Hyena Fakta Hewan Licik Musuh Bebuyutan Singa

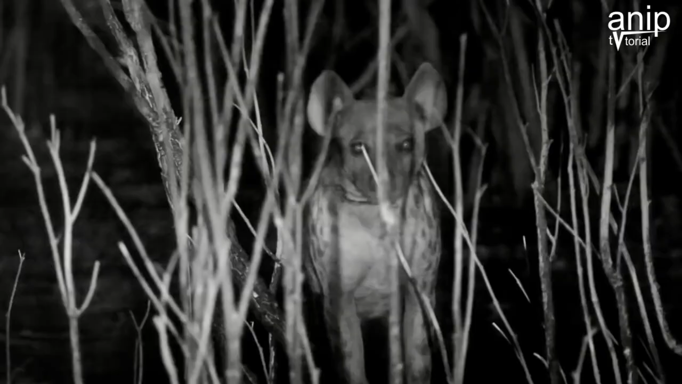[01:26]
namun hyena sangat jarang melakukan perburuan, guys.
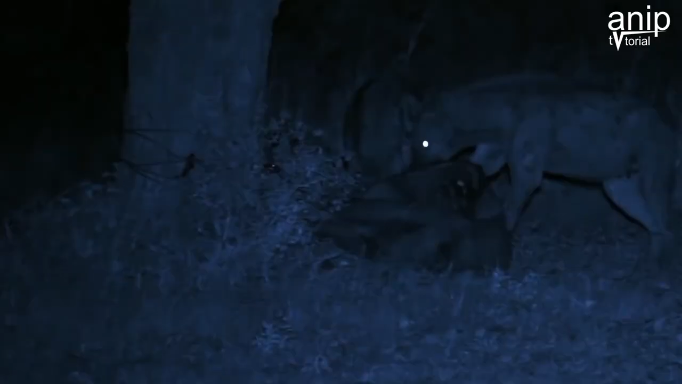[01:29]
Hyena biasa memulung atau mengais sisa-sisa makanan yang ditinggalkan oleh predator lainnya di malam hari.